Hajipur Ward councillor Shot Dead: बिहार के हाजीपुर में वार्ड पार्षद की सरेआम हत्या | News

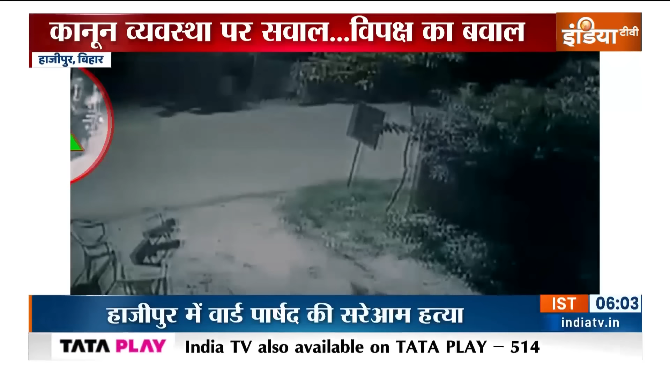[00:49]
یہ تصویریں آپ جو دیکھ رہے ہیں اس وقت یہ گھٹنا واردات کی فوٹیج ہے جس میں بائیک پر سوار ہو کر آئے تین بدماشوں میں سے دو بائیک پر سے اترتے ہیں اور آخر کے تابر توڑ فائرنگ کرتے ہیں جن میں سے چار گولیاں لگتی ہیں پنکج رائے کو اور گولی چلانے کے بعد فائرنگ کرنے کے بعد بدماش بائیک پر سوار ہو کر کے وہاں سے فرار ہو جاتی یہ دیکھیں ایک بائیک سوار وہاں پر آیا ہے